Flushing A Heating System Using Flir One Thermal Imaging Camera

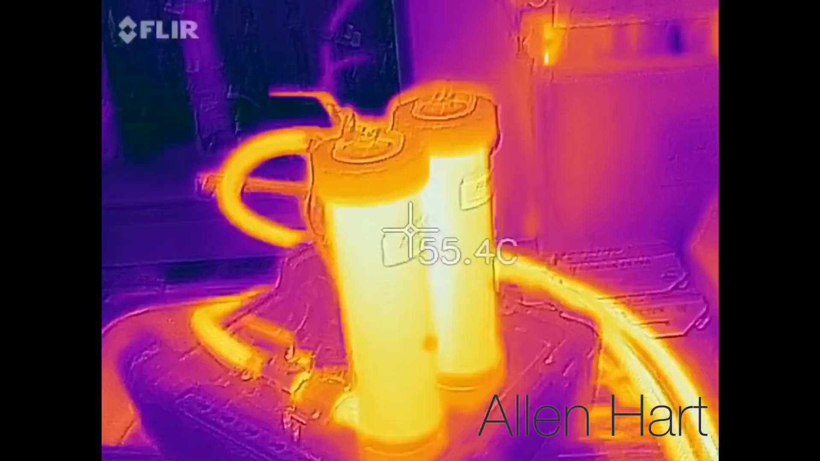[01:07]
On screen: spot 55.4°C
It's going through a MagnaCleanse at the moment and we've got the dirt and debris out the system.
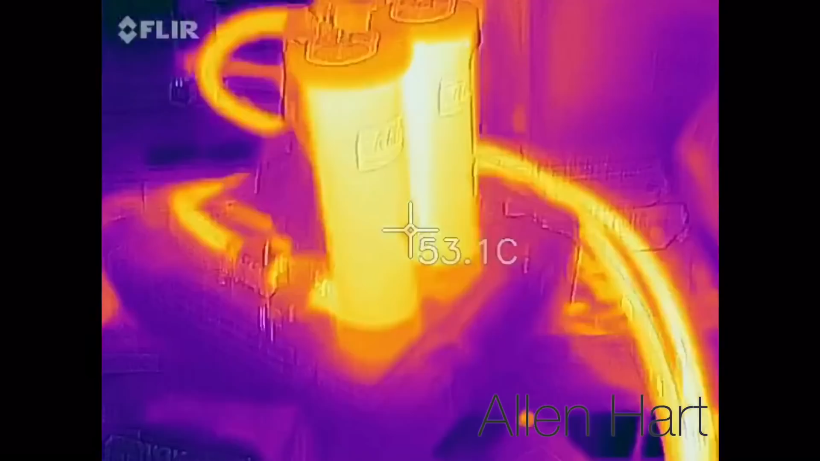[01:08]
On screen: spot 53.1°C
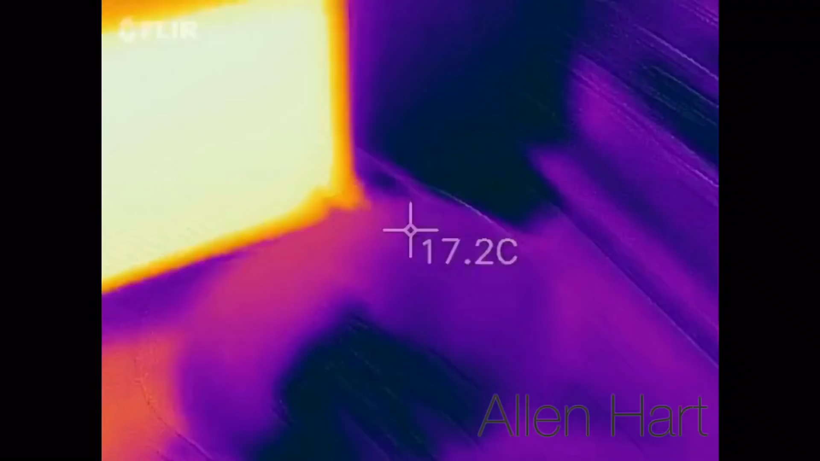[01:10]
On screen: spot 17.2°C
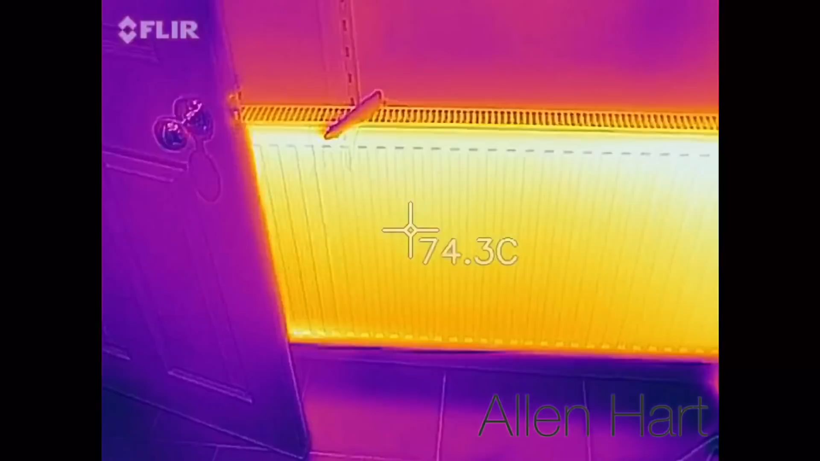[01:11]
On screen: spot 74.3°C
As you can see there the radiators are lovely and warm.